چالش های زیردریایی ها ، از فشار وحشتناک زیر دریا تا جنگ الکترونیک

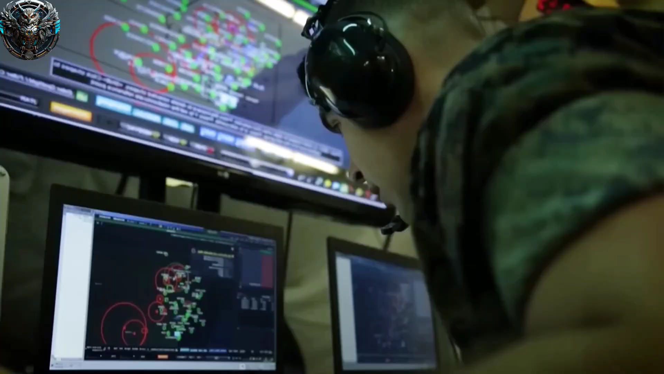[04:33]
مهمترین بخش جنگ الکترونیک بخش ESM این سیستما میتونن سیگنال های رادار و سایر دستگاه های الکترونیکی دشمن
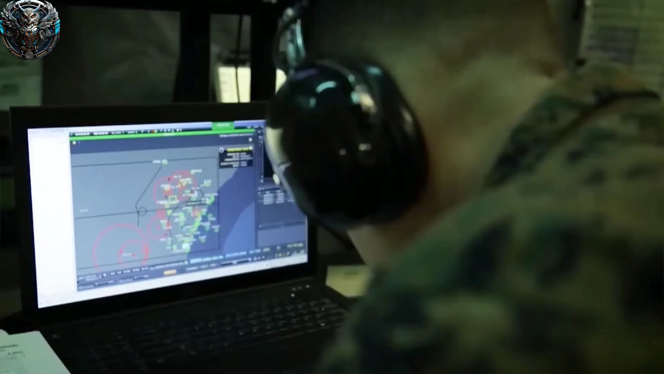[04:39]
رو شناسایی و تحلیل کنن و با کمک